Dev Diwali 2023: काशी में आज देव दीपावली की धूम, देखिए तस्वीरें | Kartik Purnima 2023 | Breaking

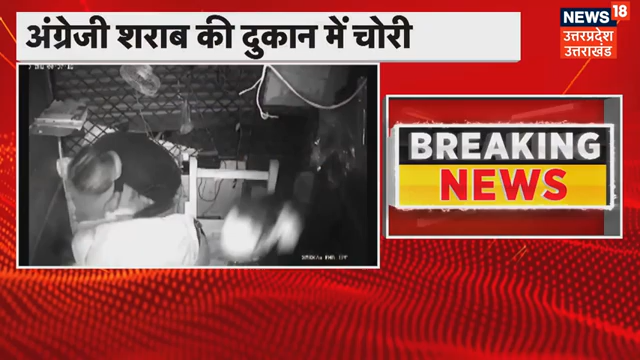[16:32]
कैमरे में भी क्याद हो गई है इसके साथ आपको ये भी बता दें कि CCTV वीडियो में साफ तोरक पर दिखाई दिया कि तीन चोर दुकान के अंदर प्रवेश करने के बाद शराब की बोतलों को गत्ते में पैक करते दिखाई दिये पुलिस ने मुकदमा दर्श कर लिया है लेकिन अभी तक किसी भी चोरकी की रफ्तारी नहीं की गई